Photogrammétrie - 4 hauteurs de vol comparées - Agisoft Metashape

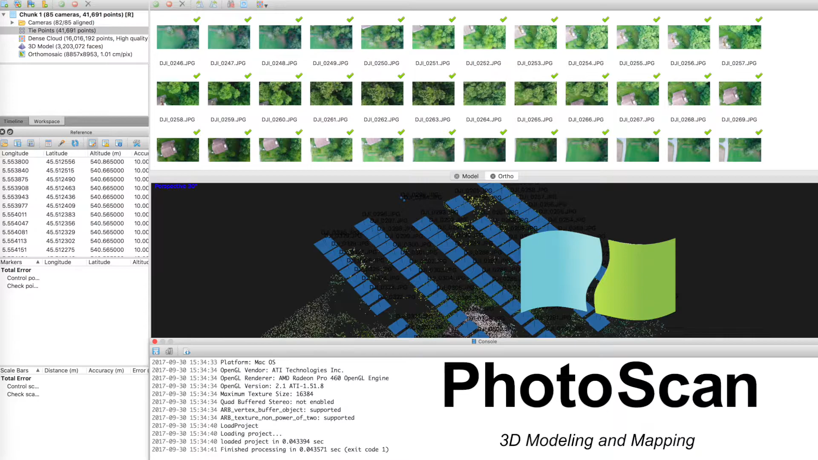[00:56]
ça va nous prendre un peu de temps on va faire l'alignement des photos, le nuage de points denses, le maillage et puis l'orthophoto